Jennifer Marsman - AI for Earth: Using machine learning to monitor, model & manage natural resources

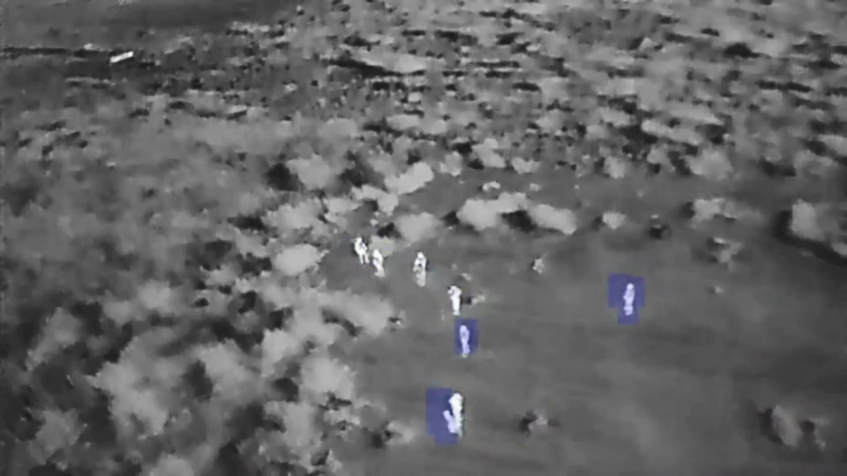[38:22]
And here's a video that kind of shows their success. This was a test, a pilot they did. So these are not actually real poachers. This was a test that they ran to see how it would do.
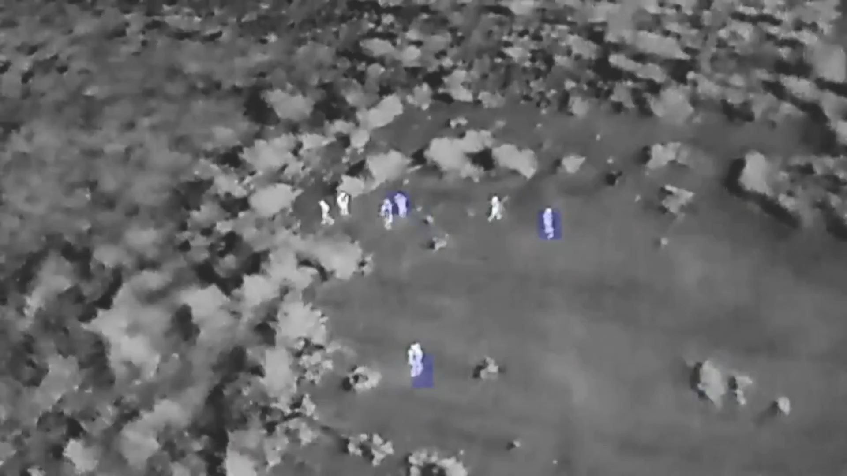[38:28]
So you can see the drone is flying overhead. And when it has the little purple squares around it, it's recognizing that there are people there.
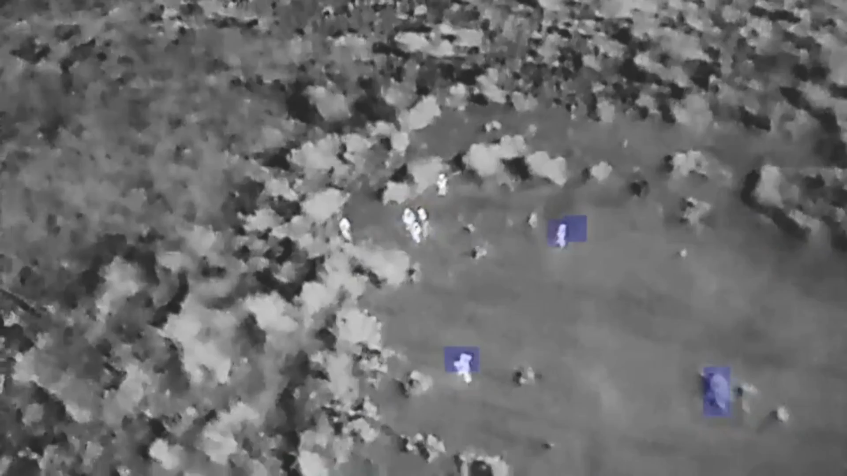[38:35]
So you can see they do flick in and out a little bit. But neat things that can show them running.
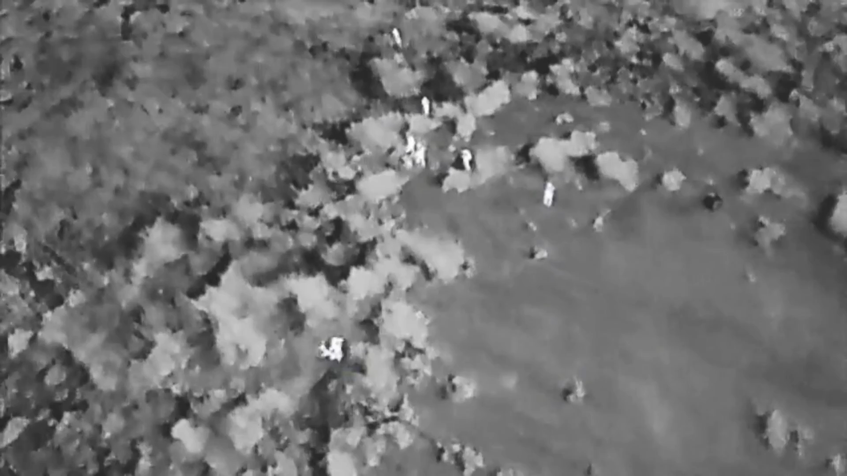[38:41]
And you can kind of see the white popping out right there. And that there are actually people there. And the drone is set to actually fly after them too when people try to run.